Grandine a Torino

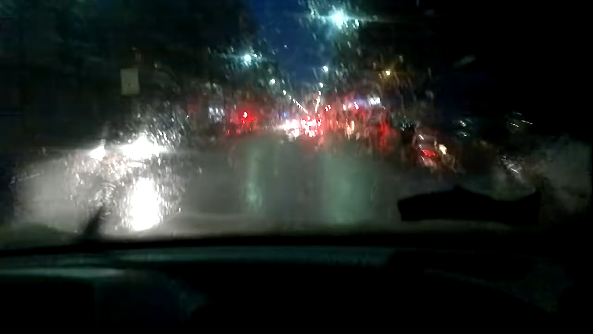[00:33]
moriremo a negati in macchina Fantastico vuol dire che prima era veramente alta No ma sta gocciolando da sopra
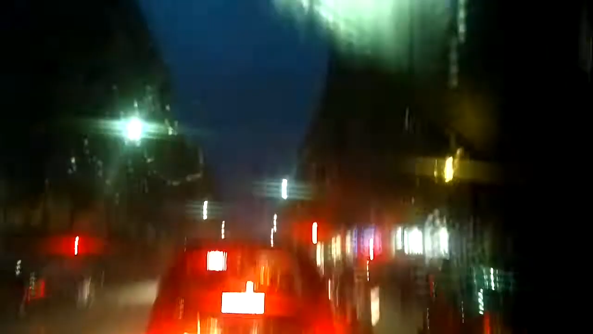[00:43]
Guarda Madonna ma dove cazzo è Aspetta No